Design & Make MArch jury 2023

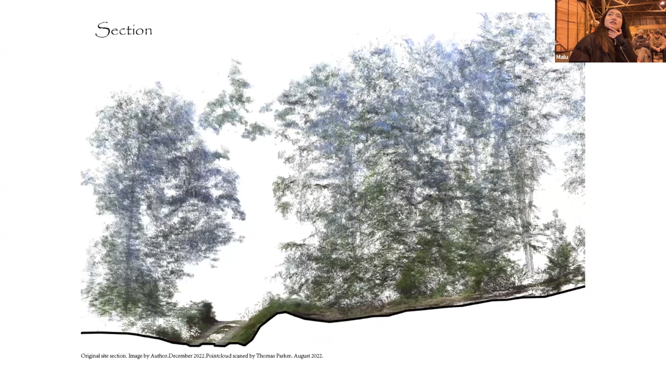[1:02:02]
Okay. That's the scan on December, which we already finished the field station. And this is a different species and different wood we use within this field station.
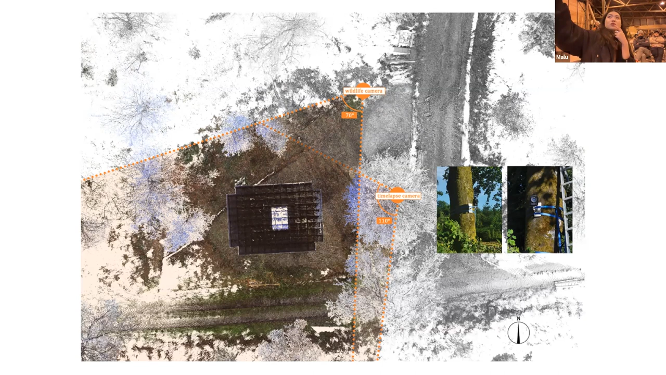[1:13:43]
There was two. One is on the tree, and another one here.